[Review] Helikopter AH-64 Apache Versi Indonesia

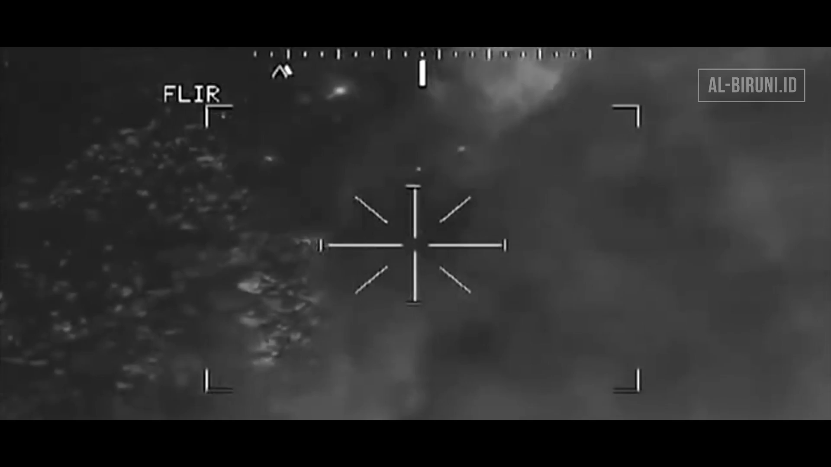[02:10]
Pasukan darat dengan pakaian standar militer bisa dipastikan kemungkinannya sangat kecil bisa lari dari helikopter ini. Kecuali para sniper dengan pakaian ghillie suit atau pakaian sniper.
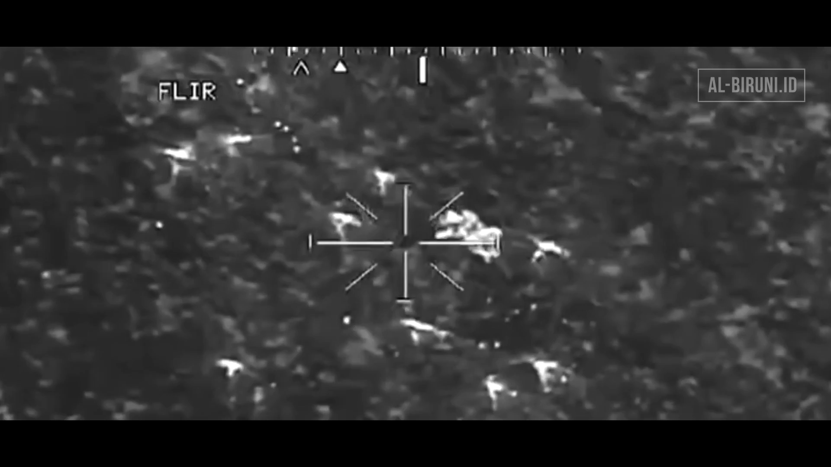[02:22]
Masih ada kemungkinan bisa lolos dari sensor panas dan gerak AH-64 Apache ini.
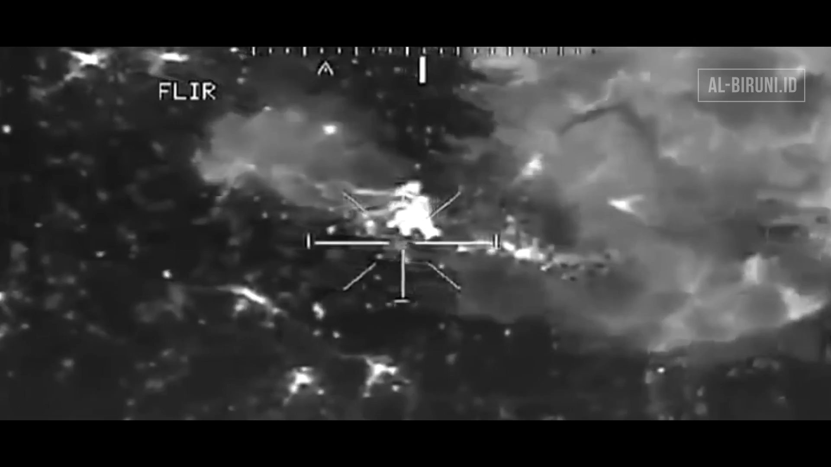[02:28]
AH-64 Apache adalah sebuah helikopter tempur yang sesuai untuk semua keadaan cuaca.